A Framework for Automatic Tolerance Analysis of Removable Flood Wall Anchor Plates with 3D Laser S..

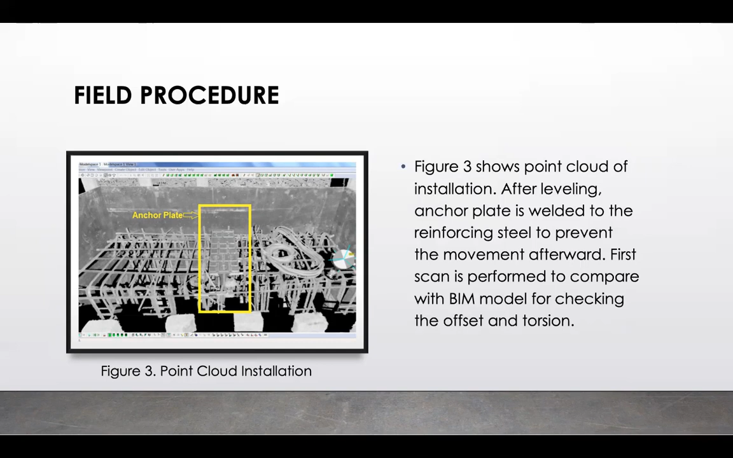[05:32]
And first scan is performed to compare with building information modeling model for checking the offset and torsion. So figure 3 represents these processes and is named as point cloud installation process. And here is the data analysis and results. We were actually conducting some point cloud analysis after we actually inputted the BIM model. And after performing a 3D laser scan, the raw point cloud data needed to be processed. So a Leica device was employed to record all these processes.
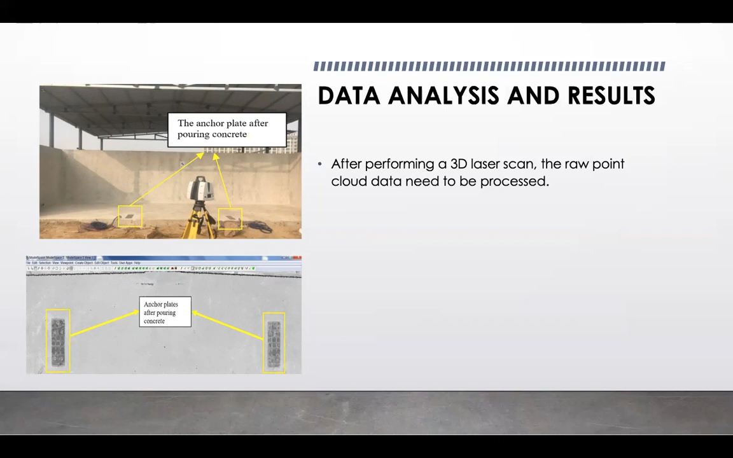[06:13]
And you may see here two pictures. On the first picture, you are seeing the anchor plate after pouring concrete. And at the picture at the bottom, you are seeing the anchor plate after pouring concrete. And more data analysis and results.